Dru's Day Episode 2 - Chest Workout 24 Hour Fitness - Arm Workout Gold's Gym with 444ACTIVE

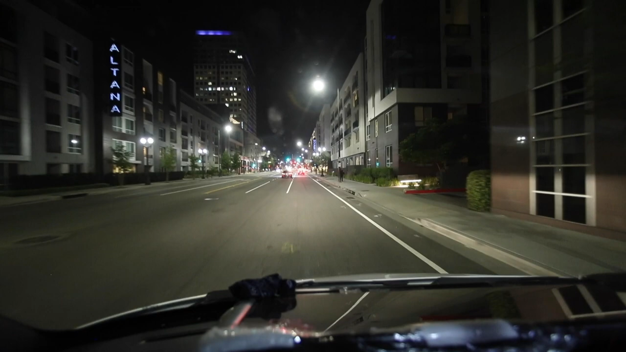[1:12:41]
I am in Glendale, and I'm about to get on the 134.